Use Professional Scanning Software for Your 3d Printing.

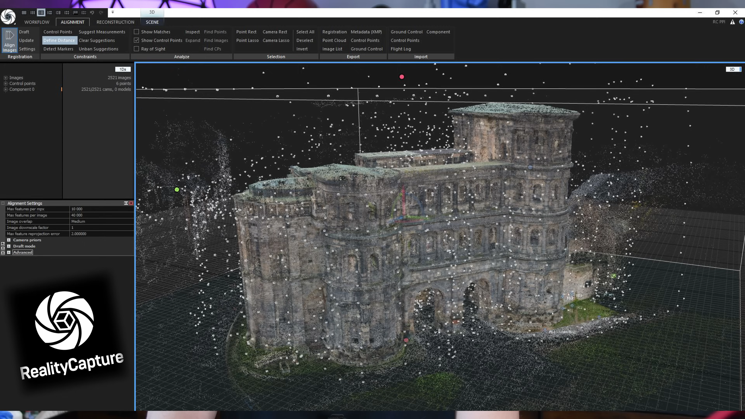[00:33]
There was a few others, but these are the two main players in the field. Both workflows and outputs were excellent, but they were both extremely expensive.
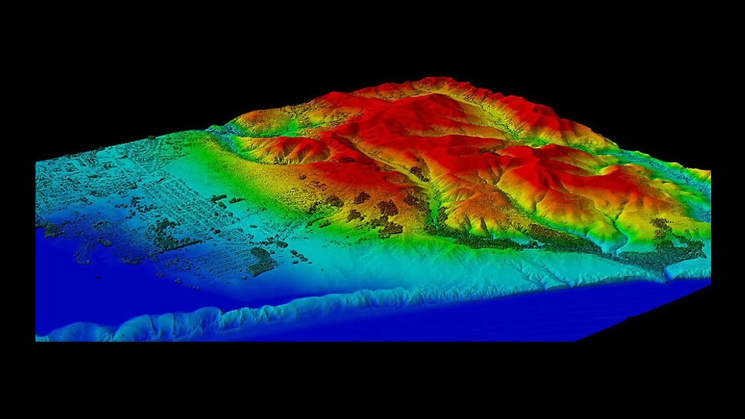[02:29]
and then using a bunch of computing power, you could generate a map like this.
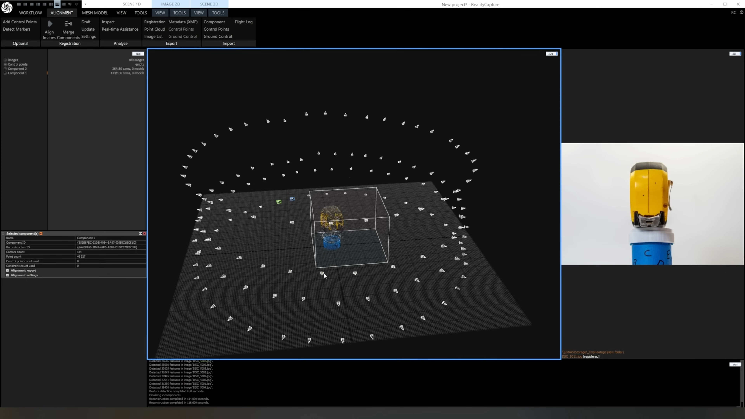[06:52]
This can happen when the software can't link all the cameras together and create separate groups. In this case, the cause is that the tape measure is mostly a smooth surface with a solid color and it makes it very difficult for the software to match points on that surface,
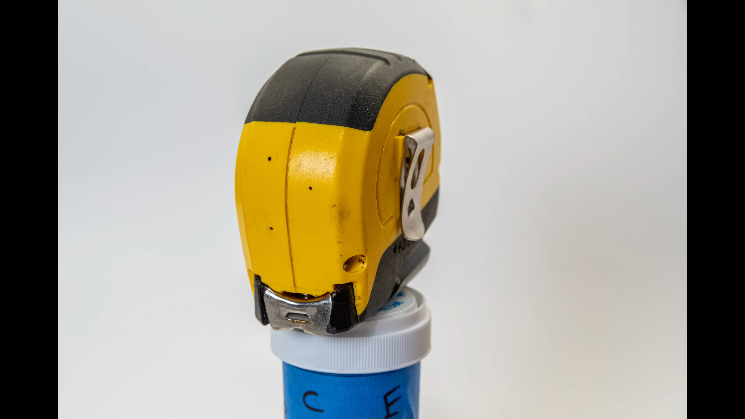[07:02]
but there's a way to fix it.
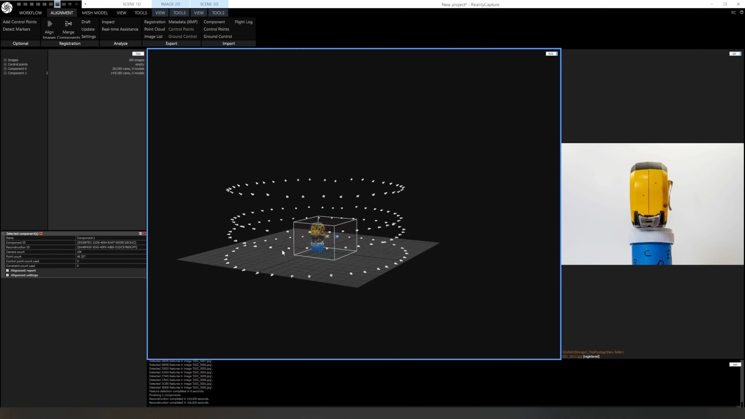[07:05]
The way to fix this is by adding control points. These are user added points that help the software link different cameras together.
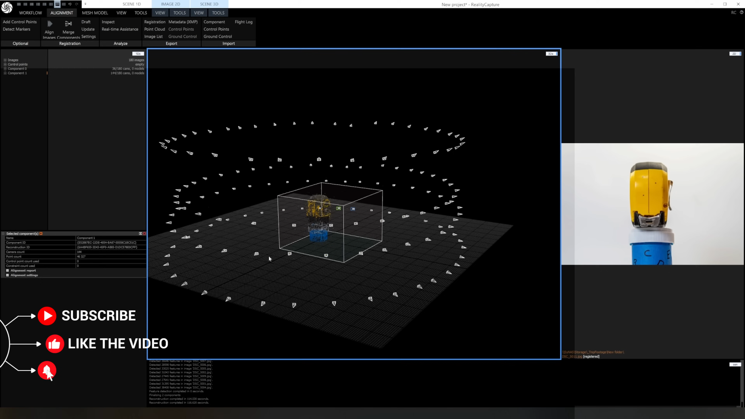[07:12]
With add control points activated, you can mouse over the point cloud and it'll draw lines to all the cameras that can see that point on the object.
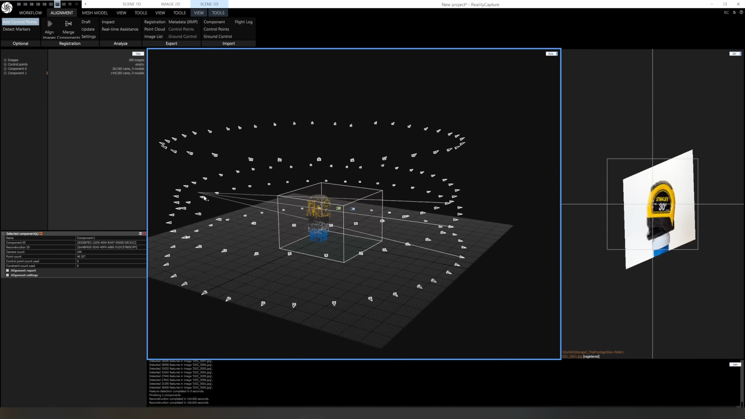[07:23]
You want to mark a few points on the mesh that can be seen from both camera groups.
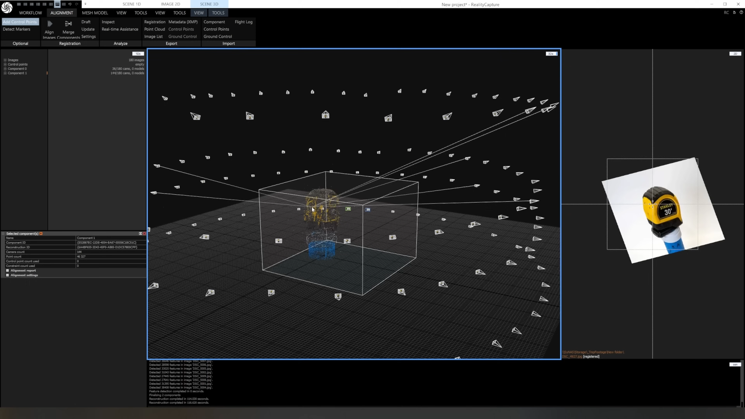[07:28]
Once you add a point, you'll see a list is created of all the cameras that can see that point. Then you just need to go through the list and verify that each image is correct.
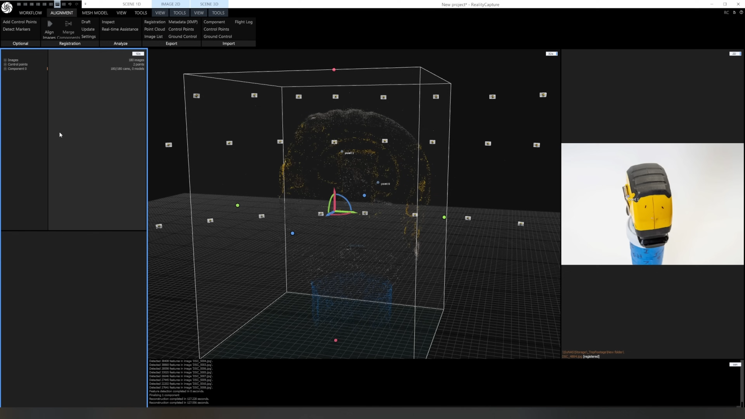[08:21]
When the alignment completes, you can see that all the cameras are now in one component group.
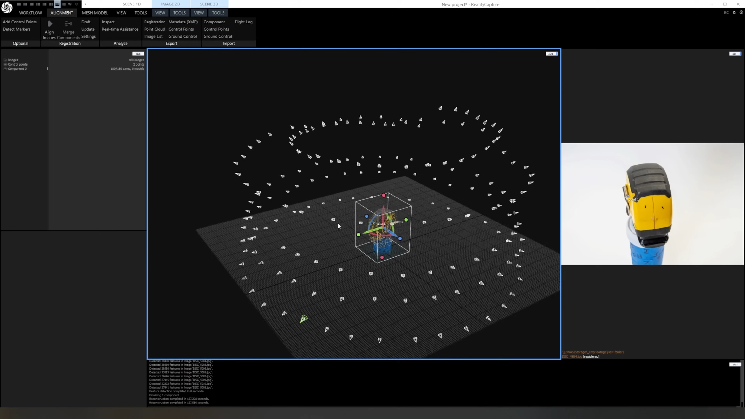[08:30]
With the cameras aligned, the next step is to adjust the bounding box.
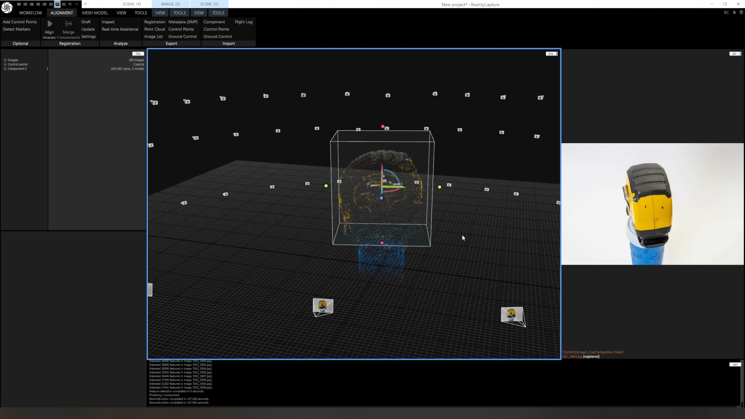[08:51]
Now we can switch to the mesh mode tab and generate the normal detail mesh.
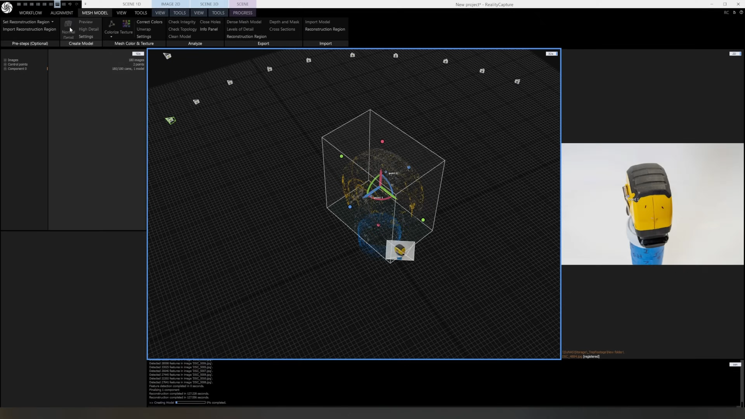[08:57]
This step will generate the dense cloud, which is taking all the aligned cameras and triangulating millions of points from the images. This process all runs on the GPU because it's extremely processor intense. This used to only work on NVIDIA GPUs. I'm not sure if that's still the case, but the time this takes will be dictated by how many images it's processing and how powerful your GPU is.
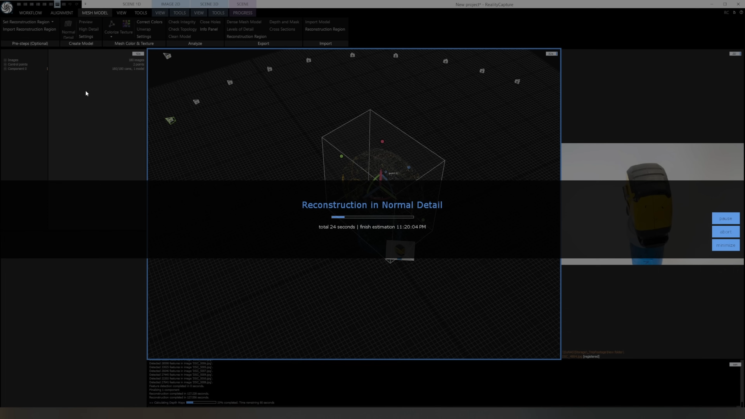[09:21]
Once this finishes, you have a complete mesh. There are a few options you can run to clean up the mesh to check for any illegal polygons or fill in any holes that may have been created.
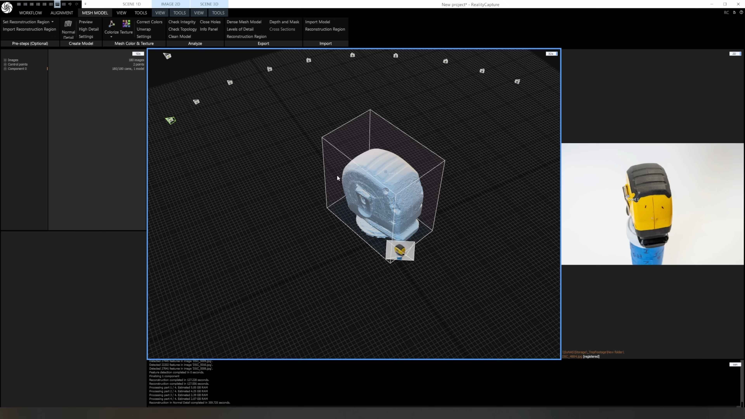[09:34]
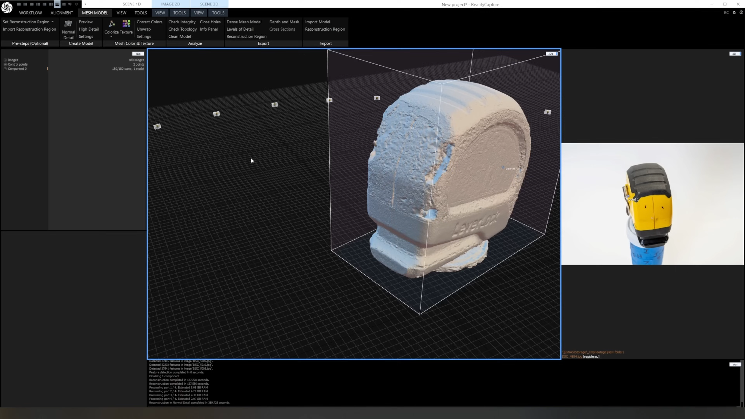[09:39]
Looking at the mesh, you can see that the smooth yellow sections all came out pretty rough, and this is all noise due to errors from the triangulation.
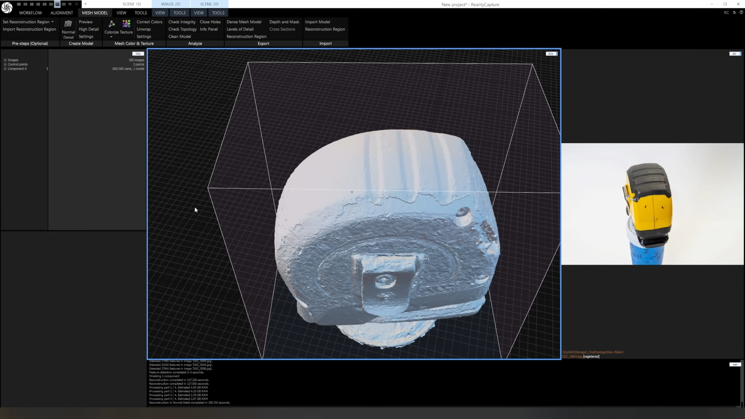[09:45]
Because there's no detail in those areas, it's very difficult for it to create a smooth mesh.
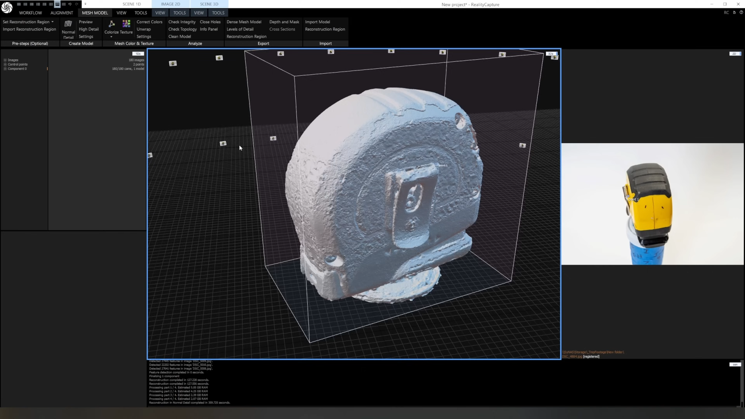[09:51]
You can also see that the black areas, although also smooth, have a bit of a texture to it, so it's much easier for it to create a proper mesh from it.
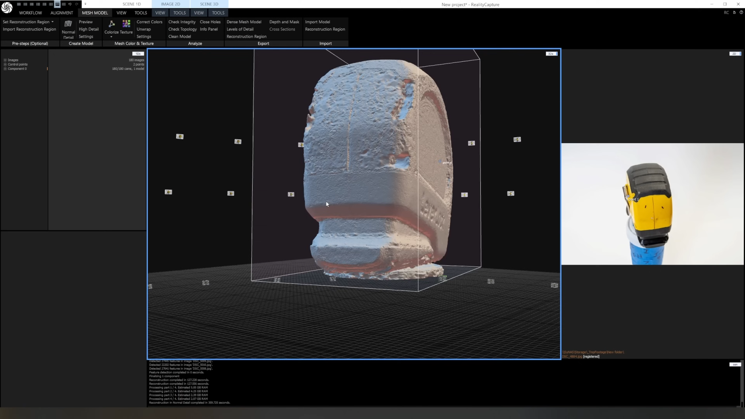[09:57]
Also the yellow areas are shiny, which are creating highlights from the lights that change as the object is rotated. This adds to the errors. There are ways to avoid this that I'll show when I scan the PlayStation controller.
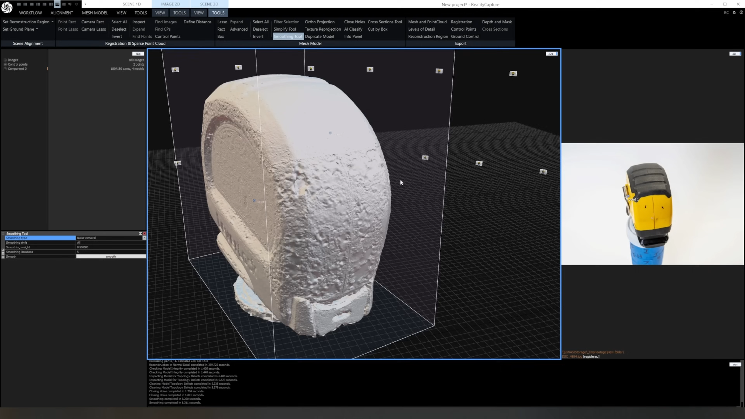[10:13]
Now this mesh will have millions of polygons, so before exporting, I'll simplify it down to 500,000 polygons,
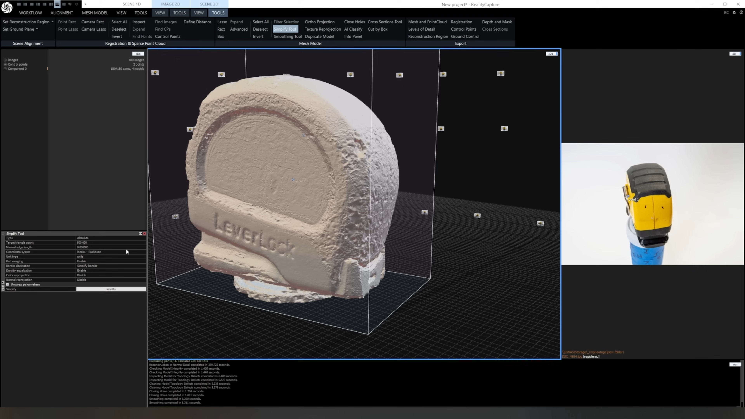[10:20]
which is still plenty for 3D printing, but it'll make it much easier to work with in the other programs.